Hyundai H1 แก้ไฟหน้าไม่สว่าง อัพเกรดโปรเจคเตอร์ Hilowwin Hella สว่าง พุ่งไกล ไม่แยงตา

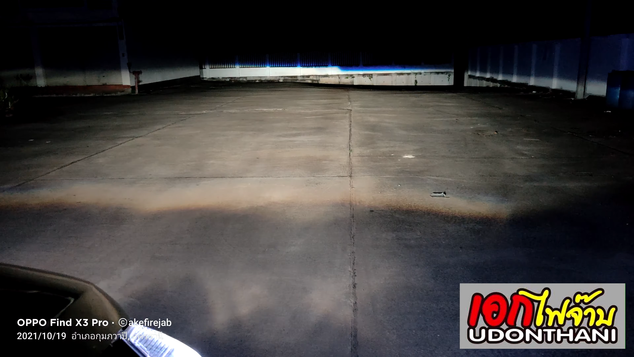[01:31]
นี่ผมก็ปิดเดย์ไลท์เรียบร้อยนะครับผมปิดเดย์ไลท์แล้วนะครับก็จะเหลือแต่ไฟวงแหวนนะ